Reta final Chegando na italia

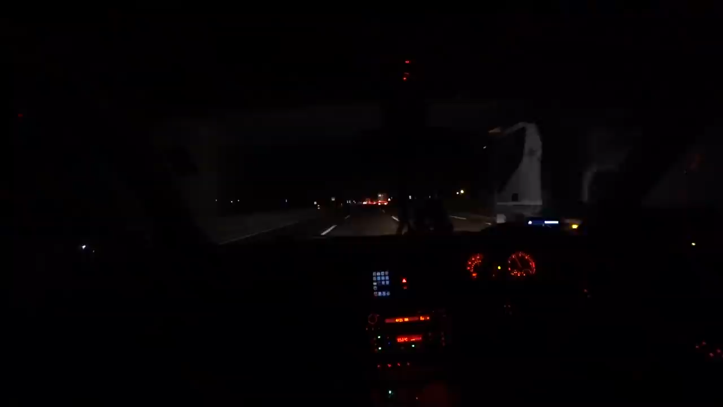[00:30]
Essa aqui é a reta final, né? 4h21 da manhã, as temperaturas 7 graus lá fora.
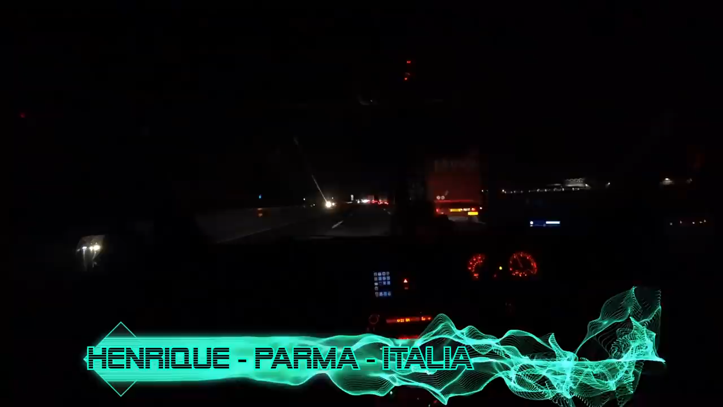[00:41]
Só tem caminhão agora, né? Seja de um lado que do outro, só carreta.
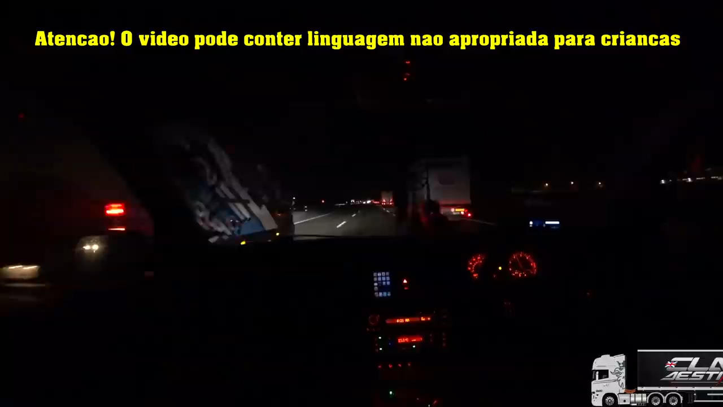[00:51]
E o furgãozinho que passou, né? Chegando ali perto de Bolonha ali, eu vou ver se a estrada antiga tá aberta, né? Que agora eles trocaram o nome, né? Chama ela de panorâmica agora, né?
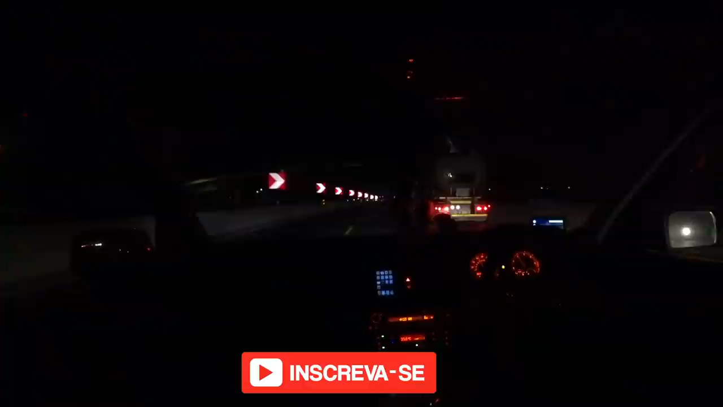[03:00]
Devagar aqui, porque... O tanqueiro já foi lá descarregar a gasolina.
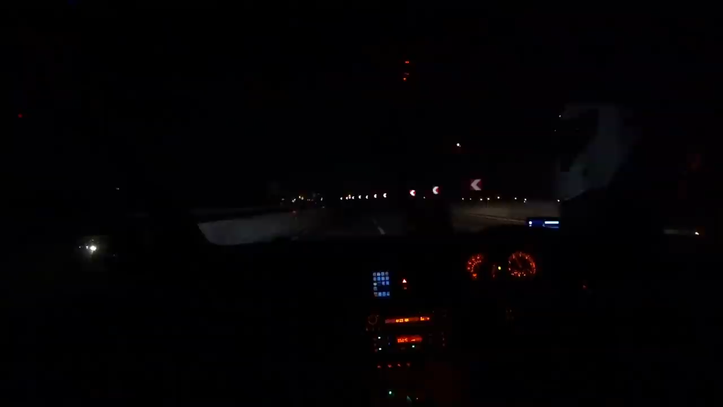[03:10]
Isso, acabou que acorda às 3, 4 horas da manhã aí. Alguns até mais cedo.
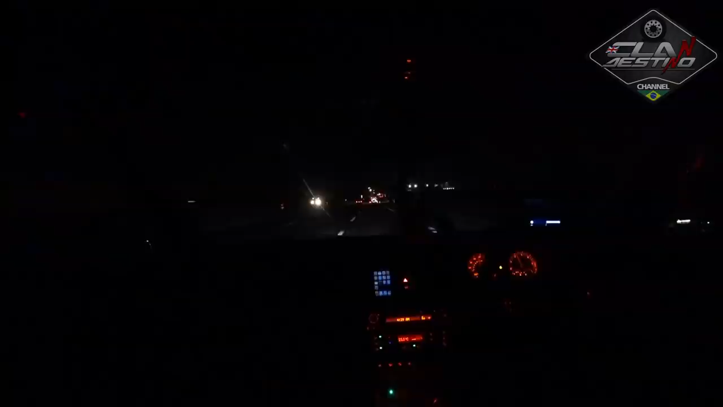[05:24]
Parmigiano. E a saída, não sei se é essa daqui ou a de baixo aqui. Acho que é essa daqui que eu passei agora. Passamos por debaixo dessa rodovia ou por cima aqui, né? Não sei. À esquerda, né? E na esquerda ali vai sair lá na Imantova, né? Lá na cidade do Bruno.
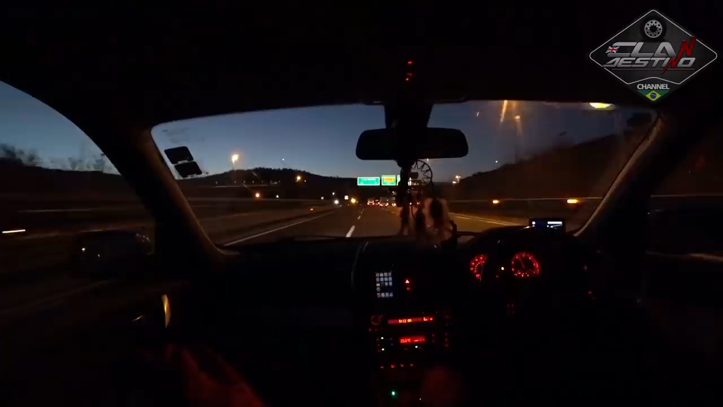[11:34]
Descendo aqui vai pra Roma, né? Ou pro sul da Itália.
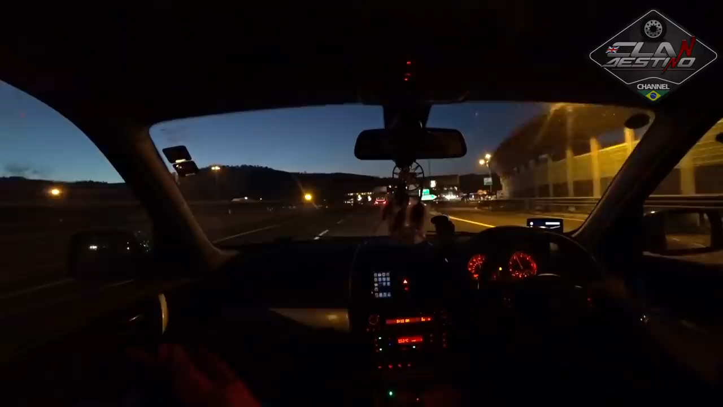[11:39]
Será que deu B.O. aí? Ah, não, tem. Vai restringir uma faixa aí. Olha o tanto de caminhão.
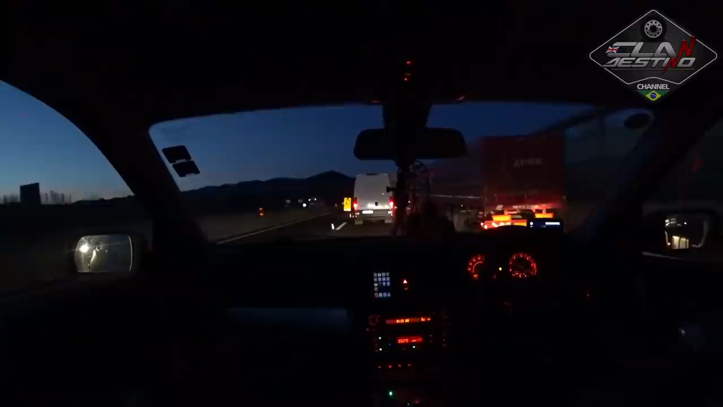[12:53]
Ixi, vai descer pra uma faixa aqui ainda. Por isso que tá essa. Apesar que acho que vai dar pra ir aqui, né?
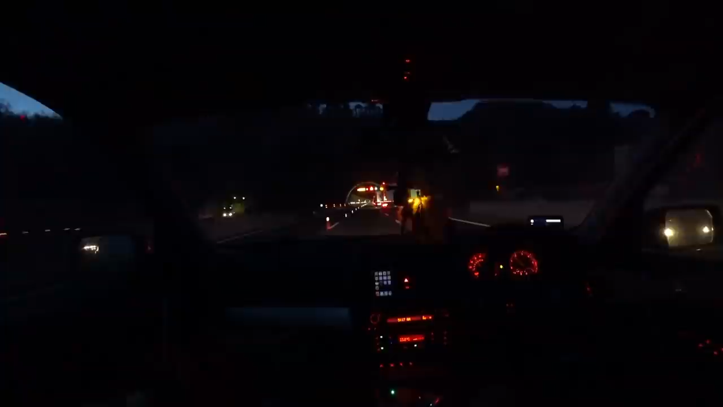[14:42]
Eu sempre gostei. faixa aqui tá fechada. Só a capa de baixo aqui então.